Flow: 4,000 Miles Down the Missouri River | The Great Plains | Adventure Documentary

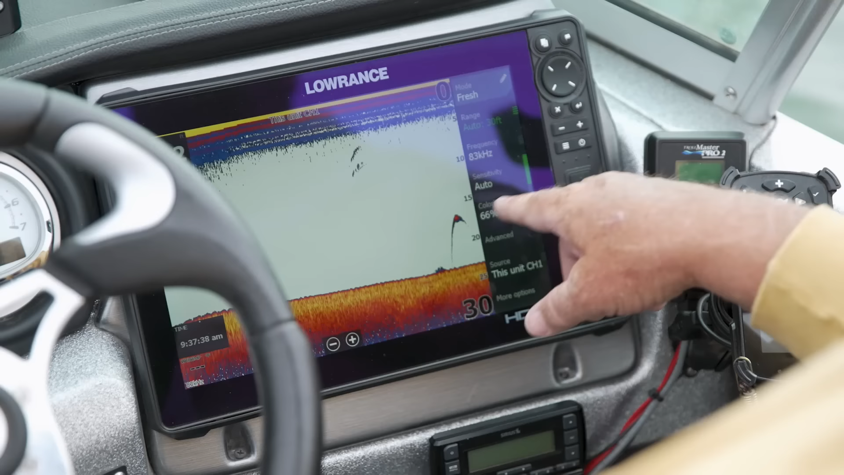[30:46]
Yep, that's the fish there. That might make it a little bit easier for us to find one. Hopefully, yeah.
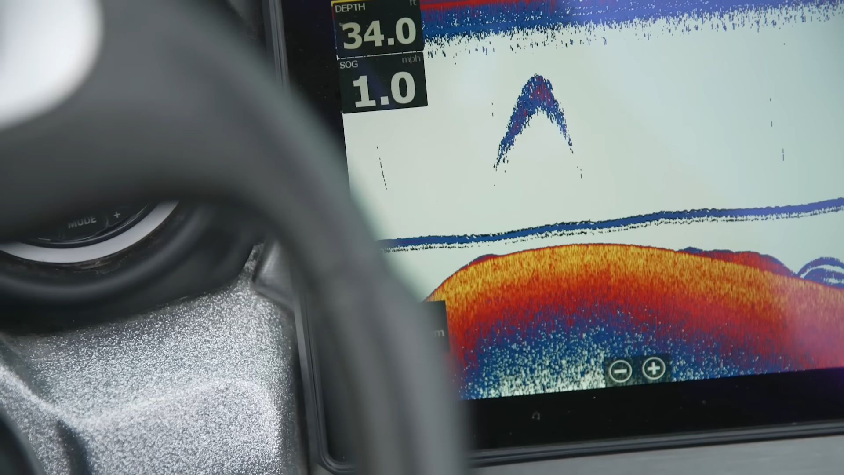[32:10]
On screen: depth 34.0 ft
Do you see any fish on your soma? Uh, I am.